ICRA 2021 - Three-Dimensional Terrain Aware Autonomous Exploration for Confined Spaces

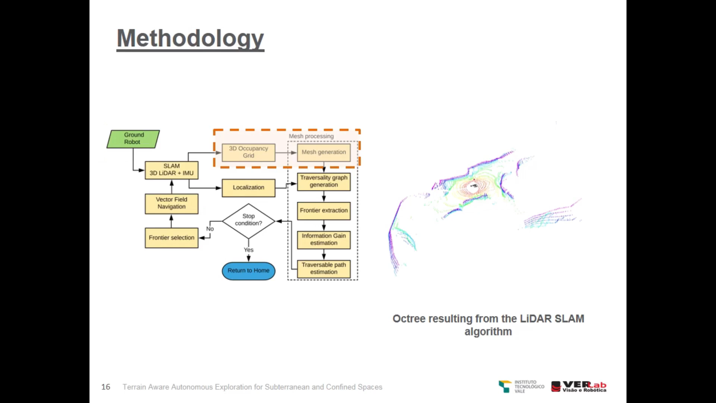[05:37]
These 3D maps of the environment are then used with the mesh generation algorithm to generate the mesh.
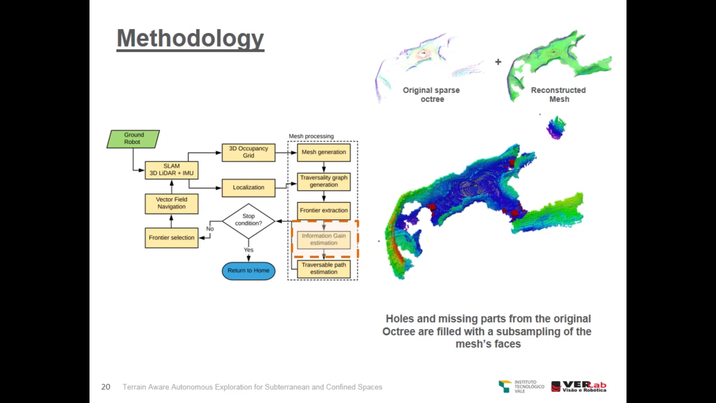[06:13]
This is performed to prevent ray casting rays from going inside holes and other missing parts on the original spares archery.